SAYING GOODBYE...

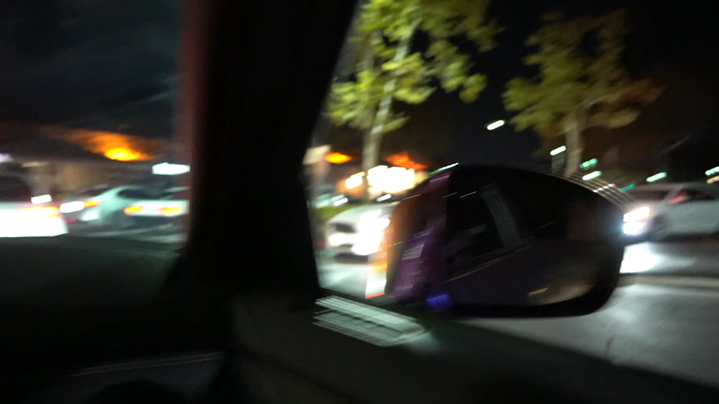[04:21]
There's already cops, guys. Man, but fast guys out here. Look at the cops.
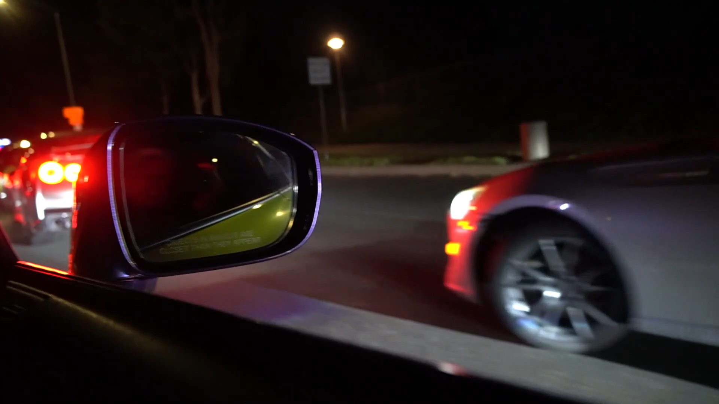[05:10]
GTR. Hit the edit. Oh, look at that new M4 too. Another GTR. Another GTR.